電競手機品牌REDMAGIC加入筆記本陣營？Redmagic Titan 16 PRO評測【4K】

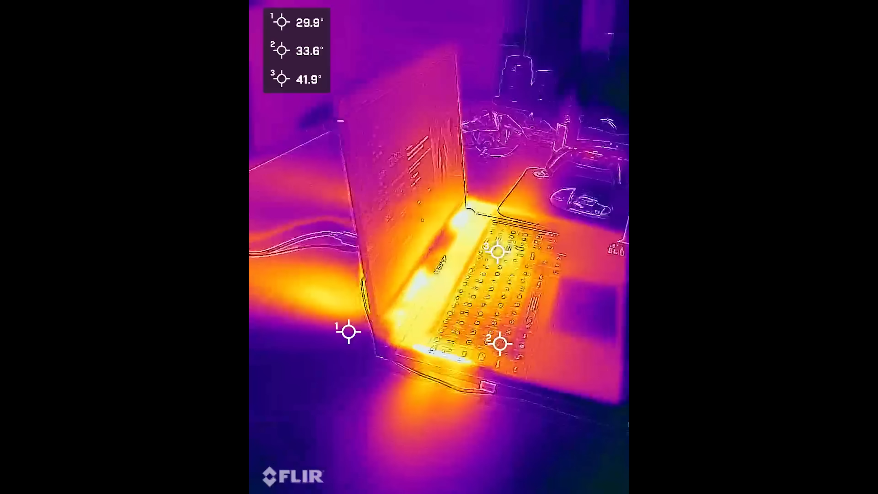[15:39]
哎呦， 玩了这么多游戏之后呢，顺便的帮各位呢测一下这个笔电的这个温度表现。你可以看到，基本上呢，哇，因为它是这个玻璃的这个 touchpad 嘛，所以呢，整个的触控板呢是保持着一样的冰冷的温度了。因为我是在冷气房来测啦，那基本上你的手呢会放在这个笔电的地方啊，像 AWSD 啊、方向键啊，又或者是空白键以下的部分呢，都是只有温温的感觉啦。
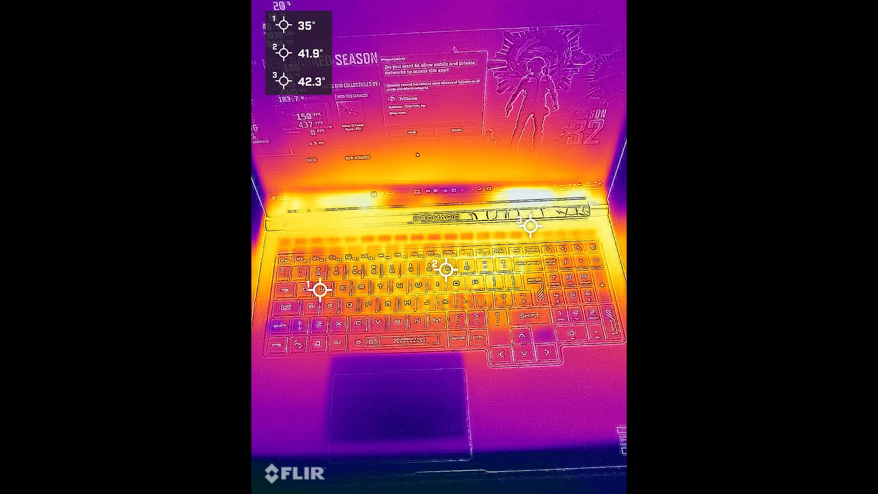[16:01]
那比较烫手的地方呢，都是在这一个 Enter 键的上方，所以的在那个地方比较少接触的地方是比较温烫一点的，所